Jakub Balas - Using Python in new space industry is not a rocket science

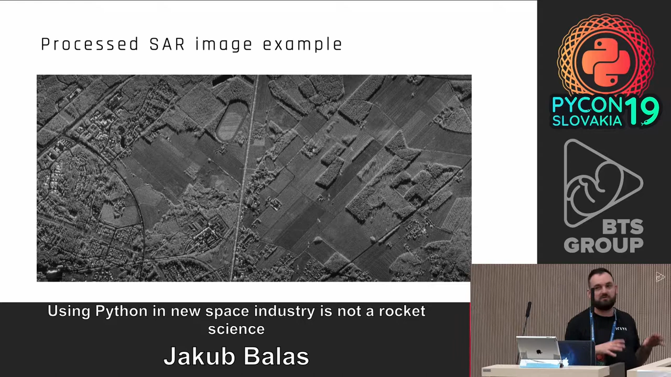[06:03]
When we take it, it is just a binary data. It really represents nothing. But then through a long,
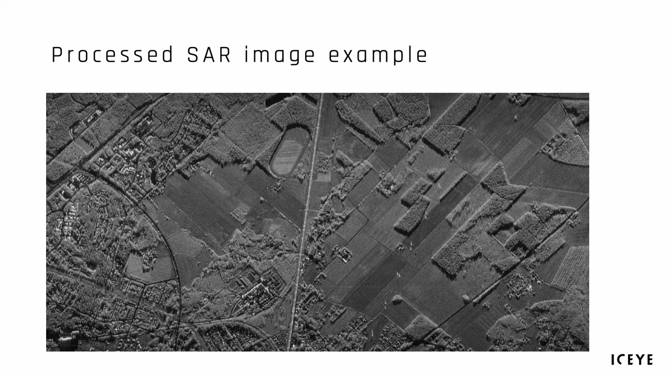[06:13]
long processing, we can get a real image like this. So obviously, you can see there and distinguish what is a road,
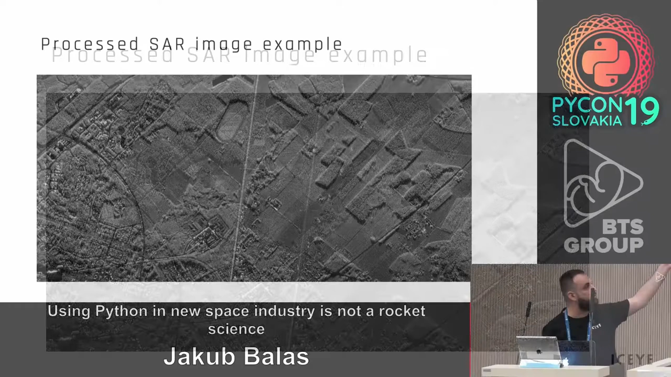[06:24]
what's a field, what is a tree. Well, not a single tree, but obviously a whole forest of it. And this is an example that we were taking picture of ice cover between Helsinki and Tallinn. So we're based in Helsinki, and this was quite interesting for us because we wanted to go to Tallinn for a party. So another thing is that, Iceye,
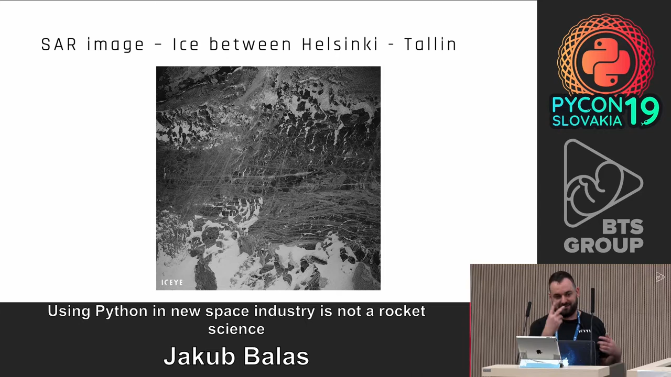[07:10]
So there comes the ice, and I, that's easy. So now the usage, how can you use image like that?